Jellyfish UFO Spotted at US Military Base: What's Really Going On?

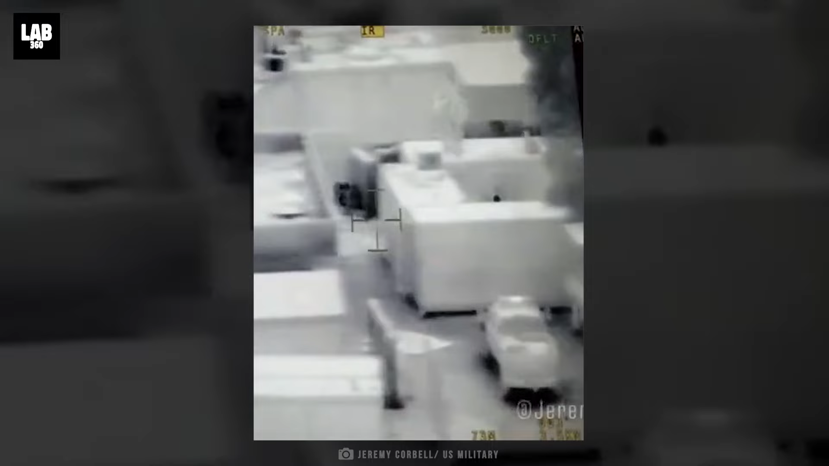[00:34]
It shows something very bizarre and ominous hovering above the base.
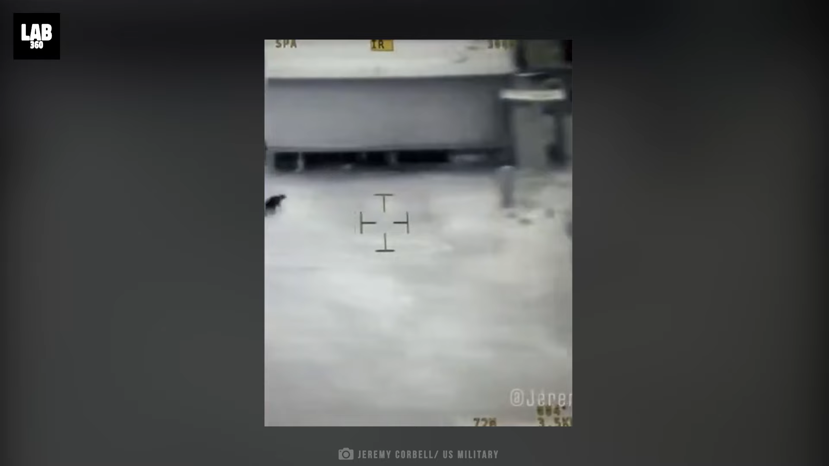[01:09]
incursion within a United States joint operations base in Iraq.
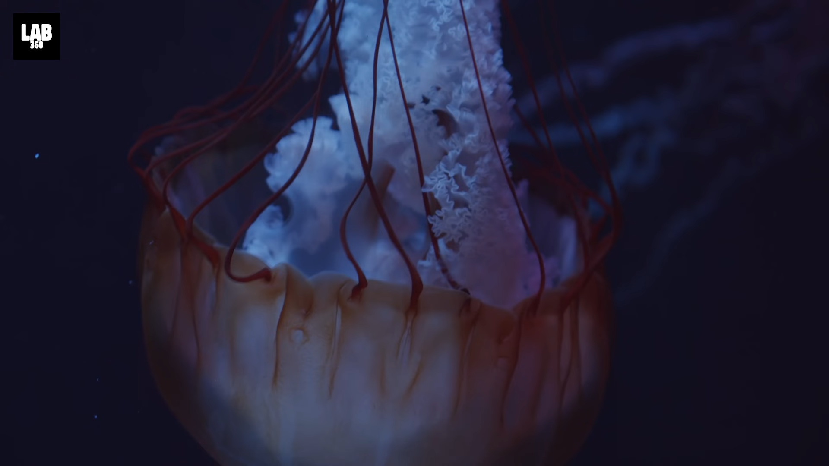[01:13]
This UAP was immediately nicknamed the Jellyfish UFO because of its jellyfish-like appearance. The US military drone monitoring this UAP could only view it in thermal vision.
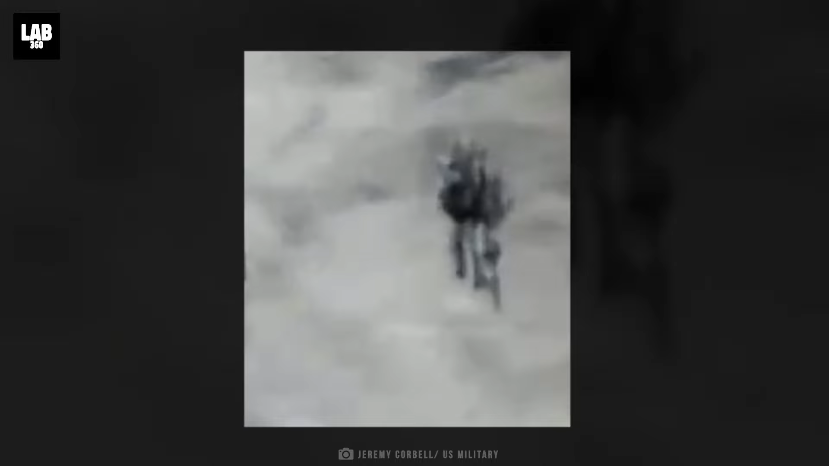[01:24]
The drone that was designated to track this
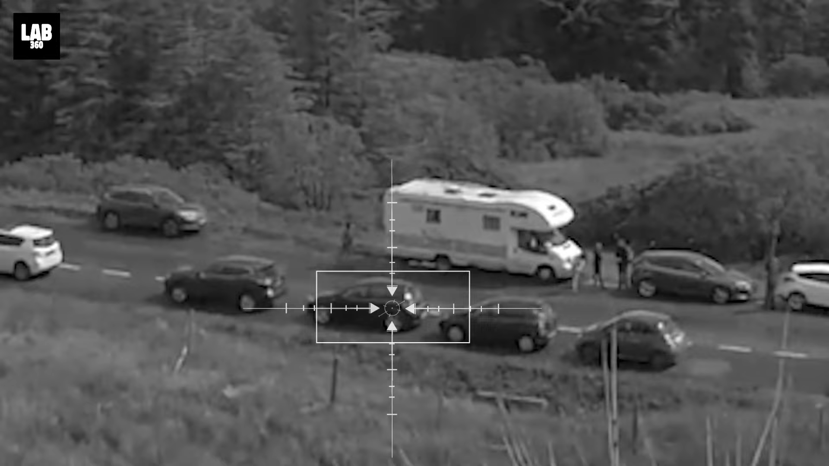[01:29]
UAP has the potential of locking in on the tire of a remote car from as far as 27 miles away. But this advanced US military drone found it difficult to lock on to this jellyfish UAP.
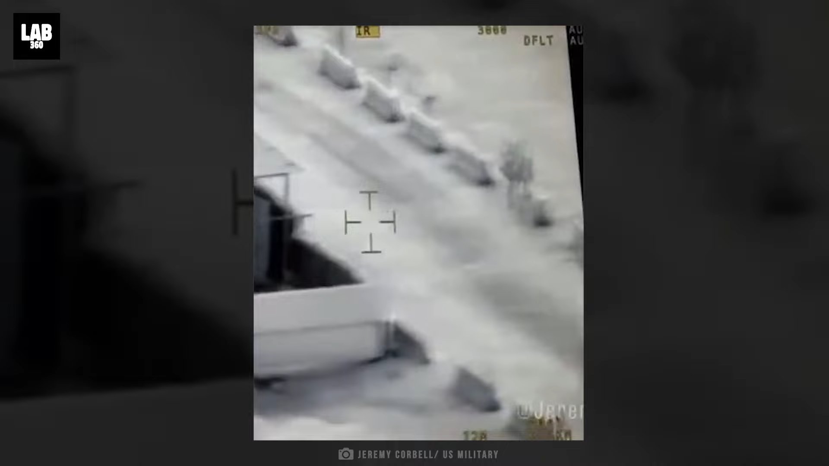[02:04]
for the heat it was emitting and made immediate modifications to go undetected thus implying that a sentient being was operating that UAP.
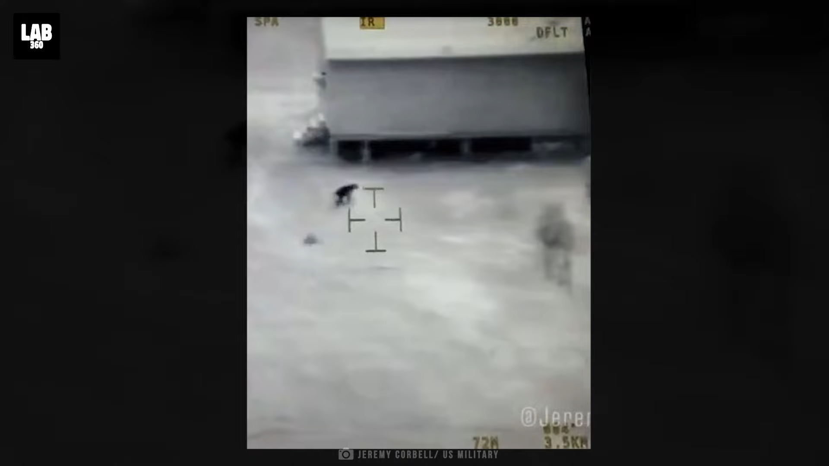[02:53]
But officers who caught a glimpse of this UAP said it had hanging arms and even scales, going to say that it was a live alien creature.
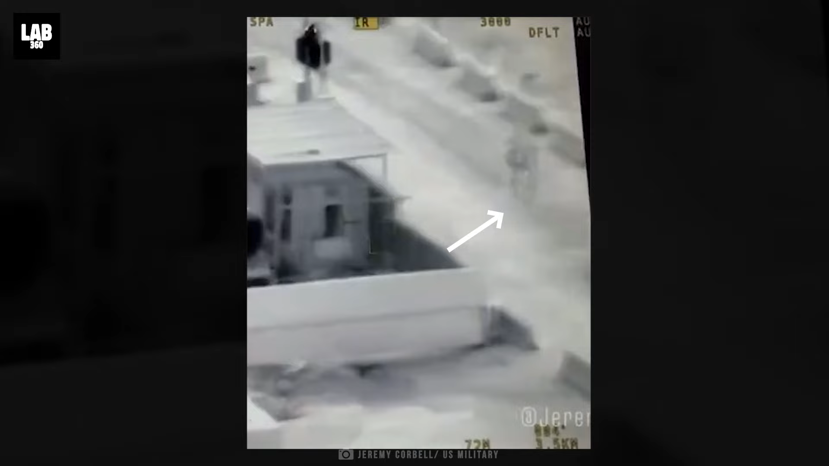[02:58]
And what's even scarier is a similar-looking creature appeared in May 2023 in West Hollywood, California.